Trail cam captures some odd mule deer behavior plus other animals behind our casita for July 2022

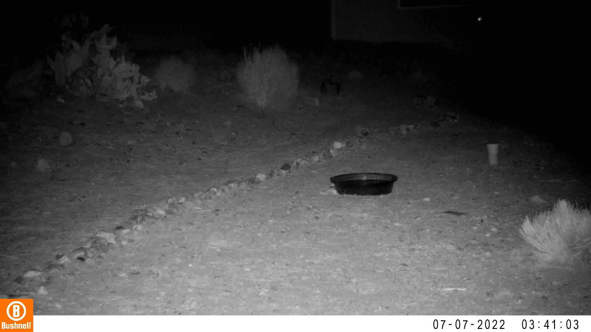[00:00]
it looks like this little deer is being ravaged by a cloud of bugs. I think that's why she's acting kind of strange here. You'll see here when she leaves the scene, she's kind of bucking. Kind of odd. Haven't seen that before.
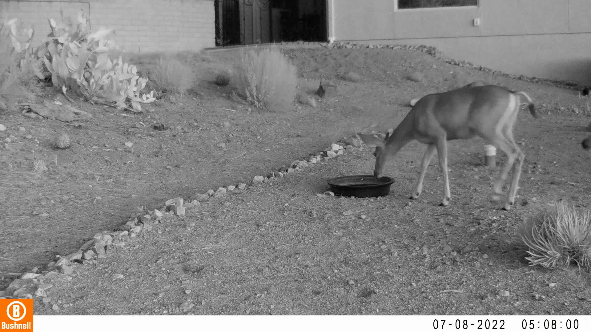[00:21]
Now we have a young buck and his wife here that come for a drink of water. And wouldn't you know it, that the girlfriend has to join now. Anyway, they're a beautiful group of deer here, and I sped up the speed about 4 times normal for part of the video here because they did linger for a while and it would take forever to show you these things at regular speed.
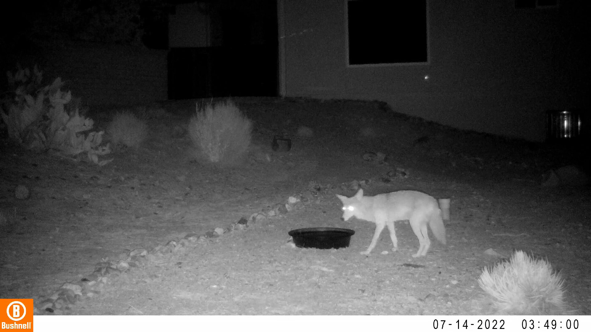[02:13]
Right here we have a beautiful coyote that stops by the water bowl, checks it out, and decides to just go on his way. Look at this little buck and that beautiful rack of antlers in
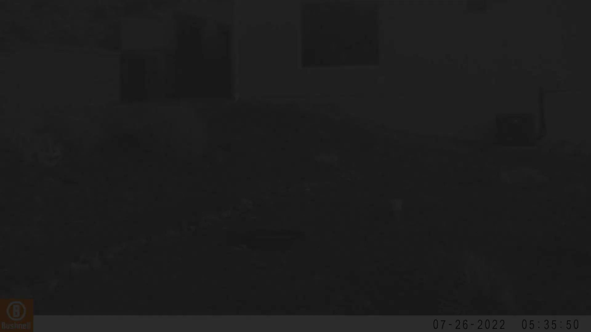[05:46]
Now we have a little deer that's wandering around. I think it wants to get a drink also.
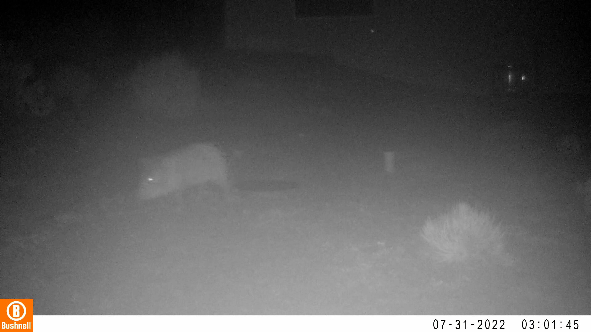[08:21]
But anyway, I thought that was kind of cool. Now this other javelina comes from the upper left of the screen, comes down, I don't know, it might be the same one, and circles around and exits out of the frame. And here's another javelina that just passes the water bowl.
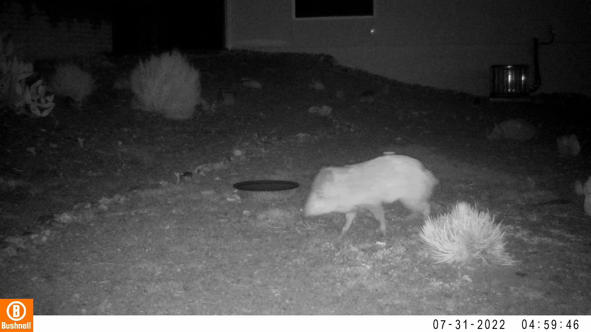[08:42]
Oh, yeah, I remember this one. He stands there just still for a while, so I sped this up about four times the normal speed, and he's just like standing there frozen. And he finally looks around a little bit and goes on his way. It's okay, Blaze. That is a javelina at full speed romping through the yard. And then here's another solitary javelina on his way back across the yard.